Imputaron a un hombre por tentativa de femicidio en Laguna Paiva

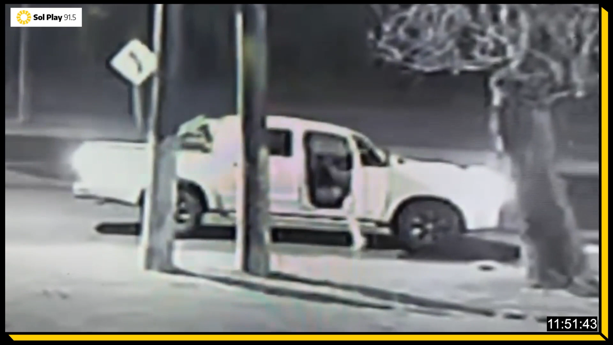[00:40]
Porque hay imágenes, por eso digo, hay imágenes en Sol Pleno, lo vamos viendo, donde, bueno, imágenes que no sé si se presentan como prueba, ¿no, Colito? Sí, es parte de una de las pruebas que tiene el fiscal. Ah, no, no, no. Es tremendo. Sí, hay una discusión, la chica abajo de la camioneta, bum, bum, bum, y él arranca en el medio que está la puerta ahí, ella trae la puerta, bueno, queda tirada en el piso, la chica, no se ve bien adentro de la camioneta,